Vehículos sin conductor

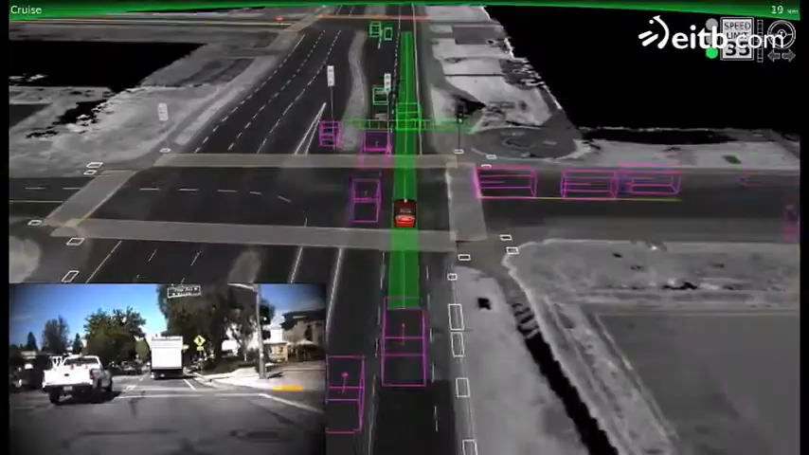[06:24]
Los sensores de las ruedas lo sitúan espacialmente para seguir mediante GPS la ruta almacenada en mapas 3D.
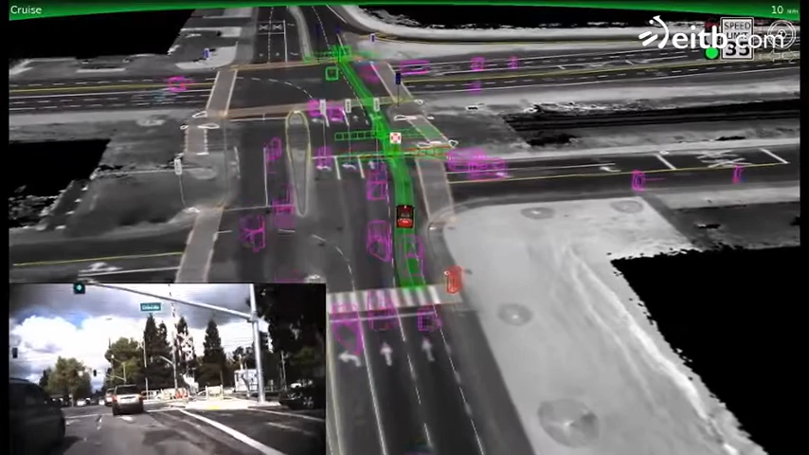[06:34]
Tiene 4 radares, 3 delante y 1 atrás, para medir las distancias y una cámara frontal que distingue los semáforos o las luces de freno del coche que le precede.